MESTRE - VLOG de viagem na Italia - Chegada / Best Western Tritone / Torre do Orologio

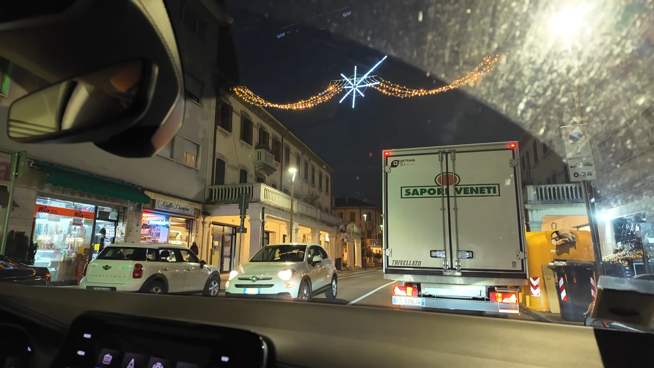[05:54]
Não tem certeza porque esse veículo não é aqui, então nem me interessei em verificar. Né?
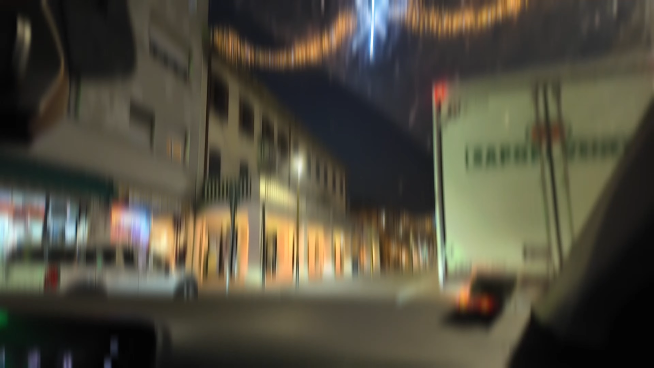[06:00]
Realmente dá pra ver melhor sem aquele carro na frente.
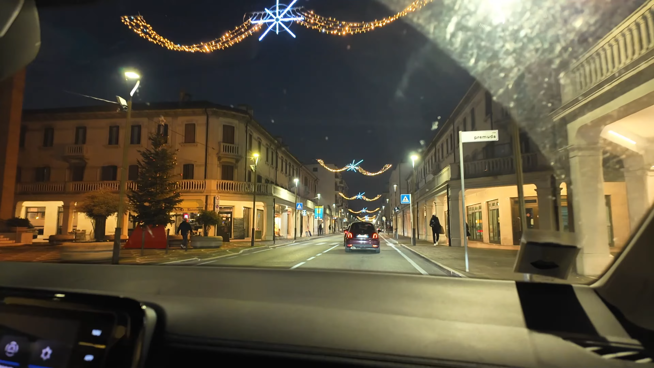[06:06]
Esse aqui é o... Olha uma igrejinha bonitinha aqui.
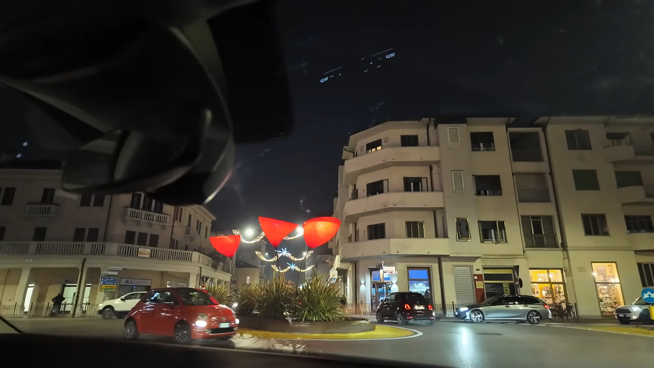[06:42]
Que bonitinho. Você viu uma coisa mais cara ZTL?